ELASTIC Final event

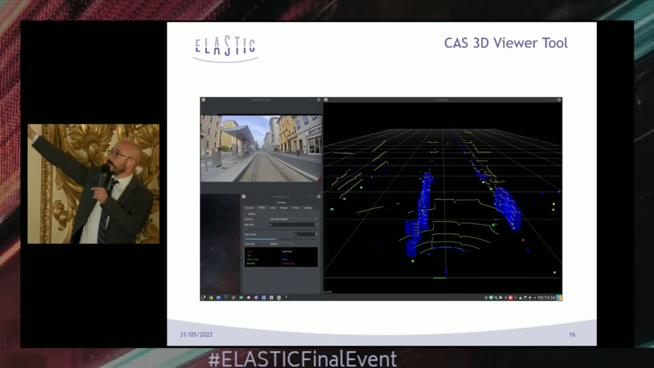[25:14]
Because in the noise here, so all these lines that are not objects, help the human people to understand what is the correspondence between this picture on the right and the picture on the left. So I will start the video. Please focus, when the tram stops in a few seconds, on what is happening on the left behind the poles. There are some infrastructure poles, and there is a woman there. In that part, you will see clearly why we are using different sensors,
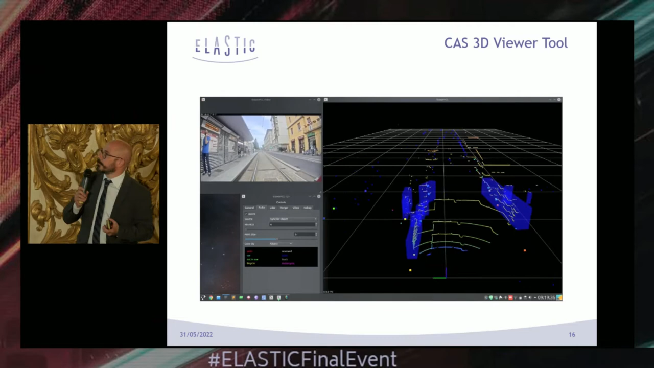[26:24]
it's no, sorry. I start the video. Okay. So the tram stops, and on the left, you will see the woman. You see the woman is approaching. Is the dot that is the red dot that is happening there.
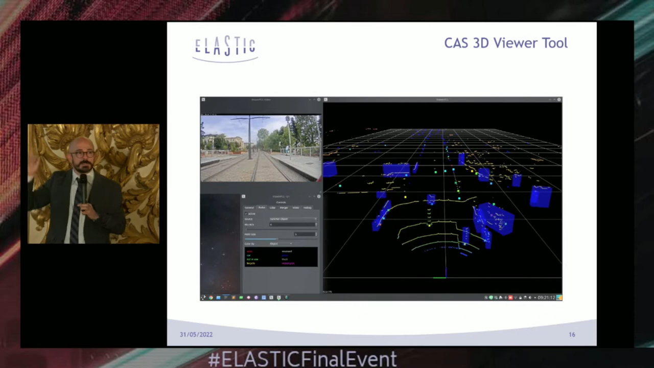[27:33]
Here we see that the system is capable of tracking the people that is crossing, and is tracking the people even after they go out of the camera view.
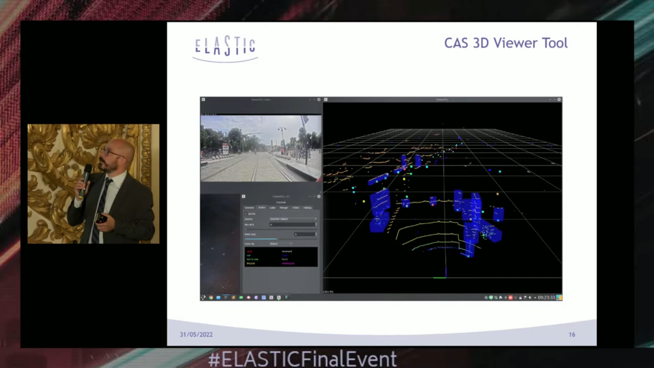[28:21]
And we will see that the system is capable of tracking individual objects even when they overlap with each other, when they walk in different directions. And we are still, you see, there is many people walking, and we track them quite accurately, even if sometimes one of the sensors have trouble,
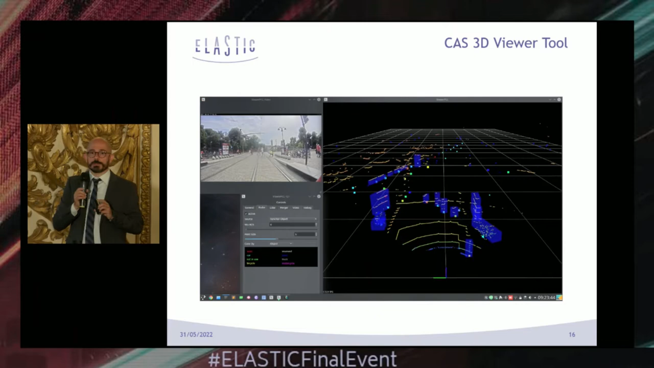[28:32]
because due to occlusions and these kind of problems, it's not always well possible to see the sensor measure output. So what is the final result? This is the final result.